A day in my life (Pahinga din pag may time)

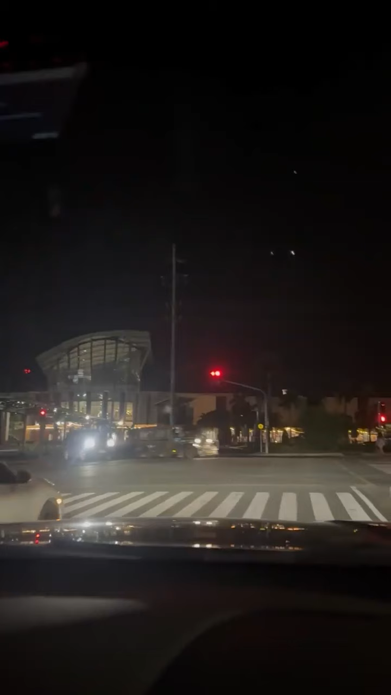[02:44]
Go! Nabuta na naman nga kami ng gabi dito sa daan, pero kailangan pa rin namin talaga magpunta dito sa Robinson para nga ibaba yung mga stock na pinick up namin.